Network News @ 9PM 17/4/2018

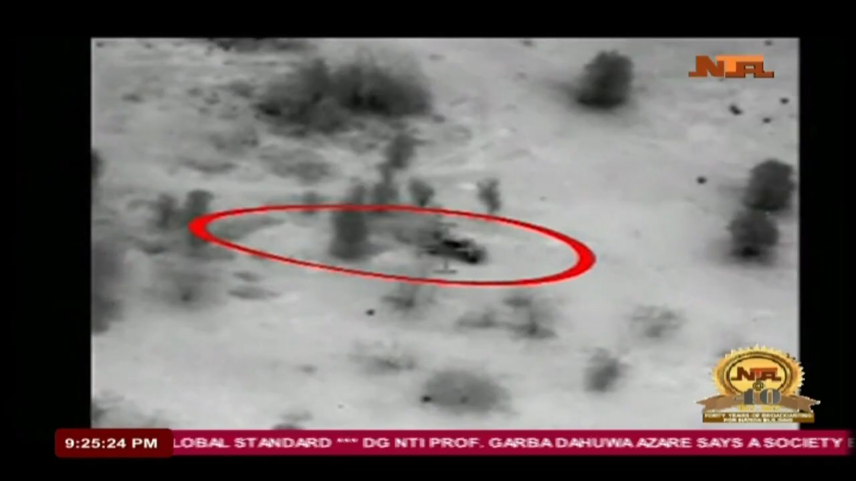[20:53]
Air Vice Marshal Olatokumbo Adesoya, indicates that enough intelligence surveillance or
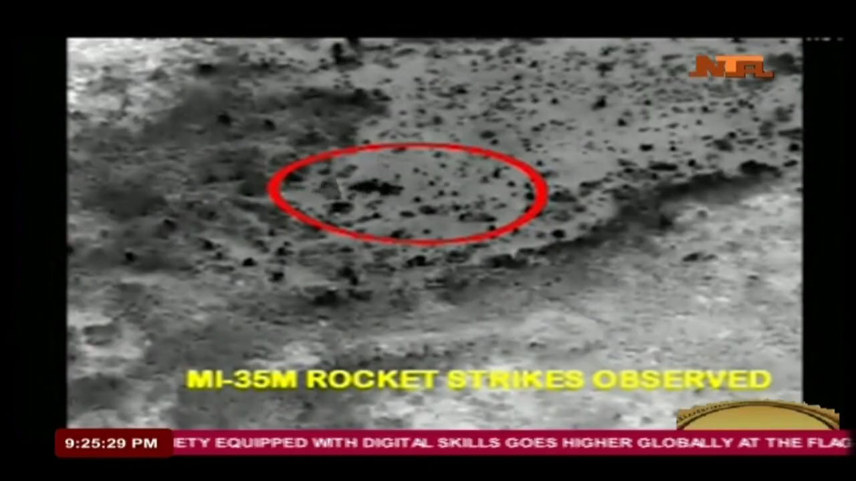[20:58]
reconnaissance aircraft had discovered Boko Haram terrorist activities with some vehicles mounted with guns in the location.
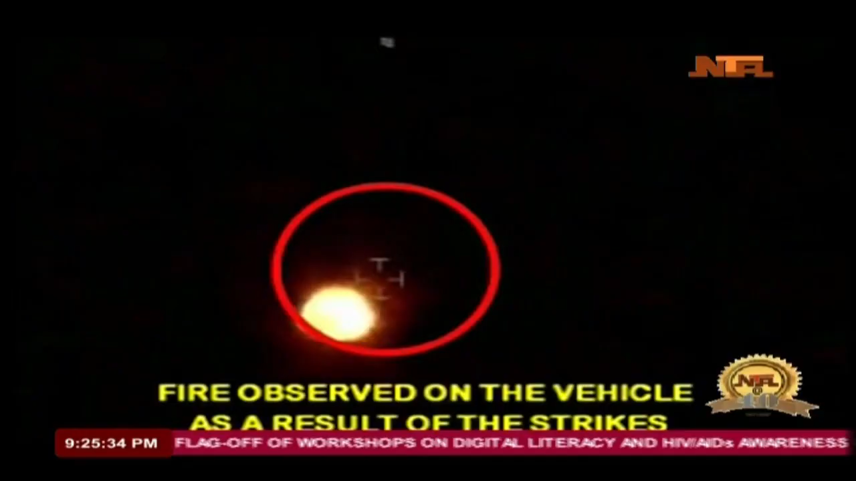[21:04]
Accordingly, a NARF MI-35M helicopter gunship was detailed to conduct air interdiction strikes to take out the targets.
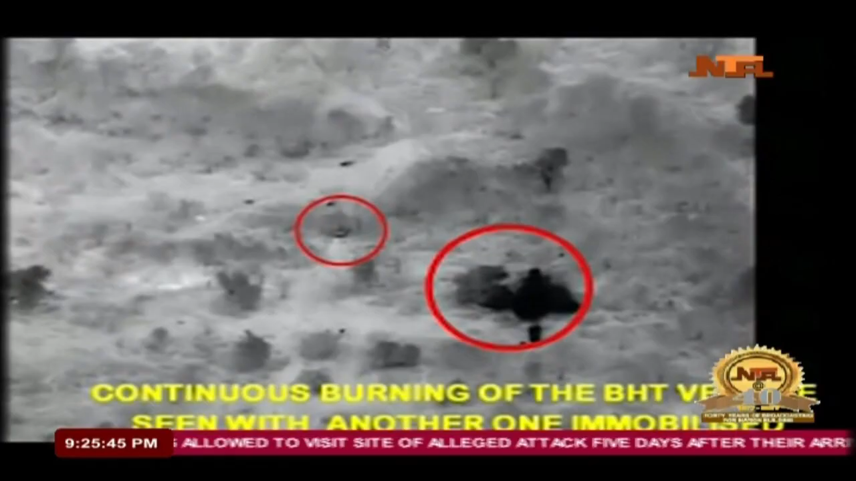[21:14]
Battle Damage Assessment reveals that at the end of the air interdiction strikes,
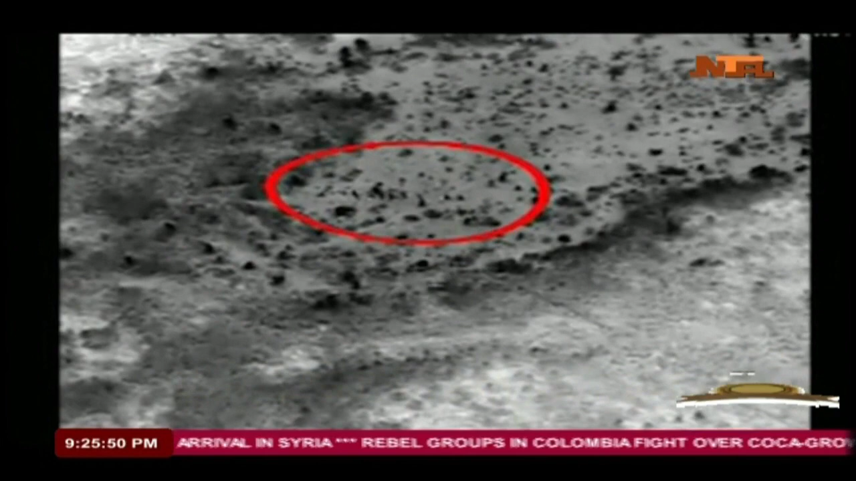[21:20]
activities of the Boko Haram terrorists were completely paralyzed. The Nigerian Air Force says it will continue to provide adequate air support through the Air Task Force of Operation,